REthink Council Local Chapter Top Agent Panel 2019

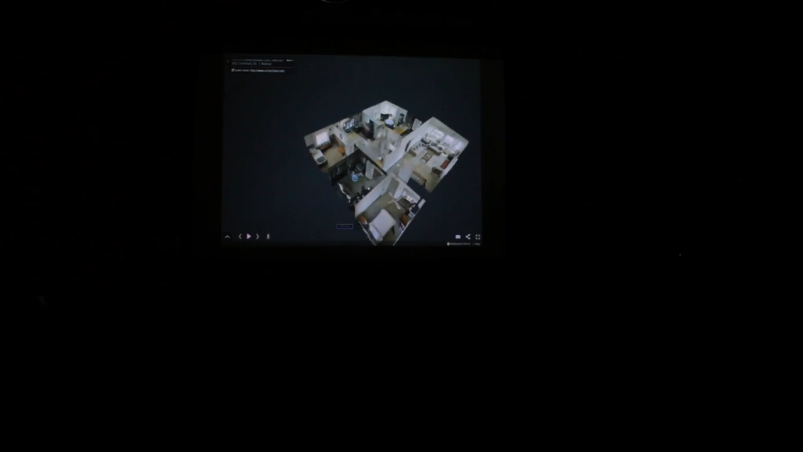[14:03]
And we do take a camera. This doesn't do outside, but we do take a camera and provide a curb shot and shots in the backyard as well.